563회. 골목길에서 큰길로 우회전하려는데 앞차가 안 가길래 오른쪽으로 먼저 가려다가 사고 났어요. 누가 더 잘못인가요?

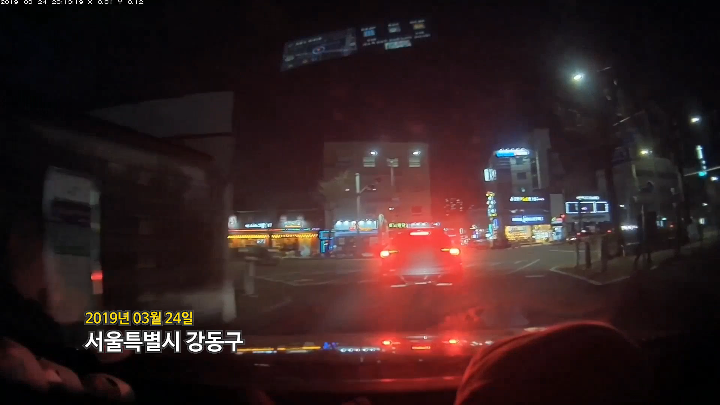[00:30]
가다가 깜빡이 꺼지네요. 오른쪽으로 들어가는데 깜빡이 다시 켜지면서 멈췄는데 상대에서 지나가면서 꽝! 이런 사고가 자주 일어납니다. 블박차 운전자께 질문하셨는데요.
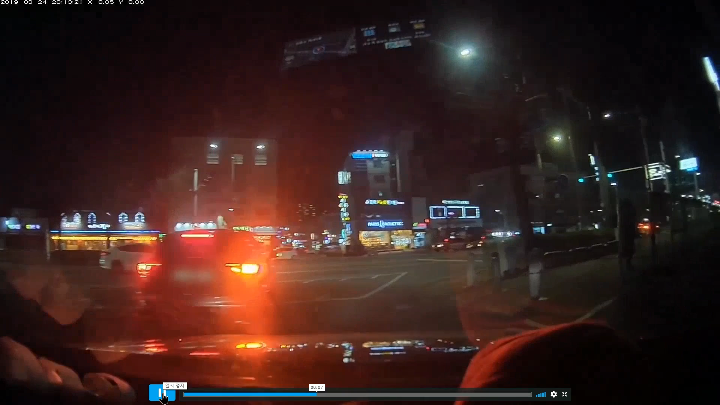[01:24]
그래서 여기 멈추는데 그런데 멈췄다고 하시지만 멈췄는지 먼저 그냥 그대로 가려고 했는지 그건 불명치는 않습니다. 여하튼간 질문자 말씀에 의하면 멈췄는데 앞차 가면서... 멈췄긴 멈췄네요, 마지막이에요. 그러면서 꽉!